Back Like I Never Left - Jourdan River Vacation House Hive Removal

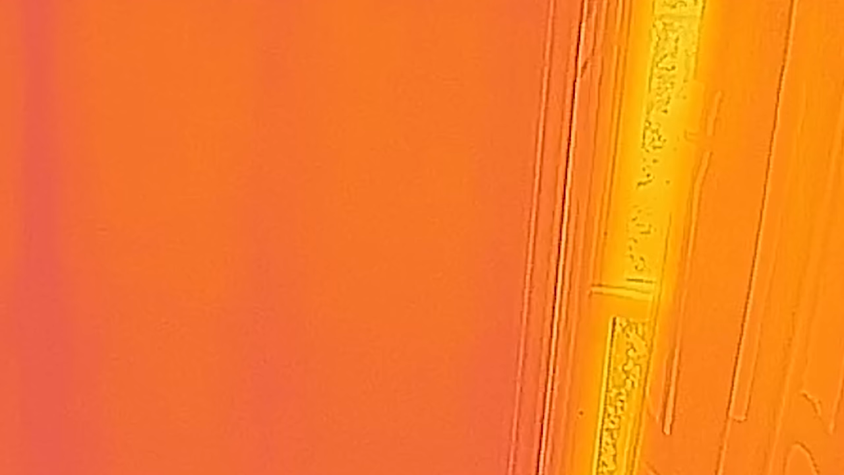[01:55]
That'll make me real confident about them being in that wall, but I don't know where else they could be.
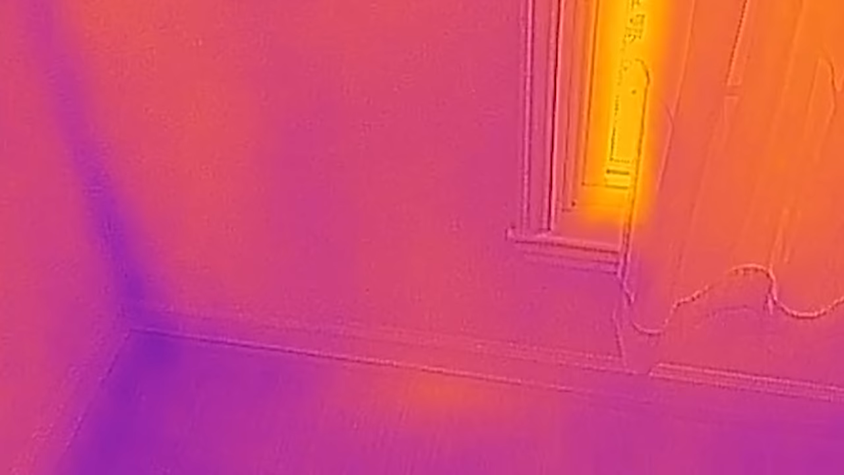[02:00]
There's more heat down around that floor. I think I'm gonna take a chance. What I do now, I got that hole stabbed.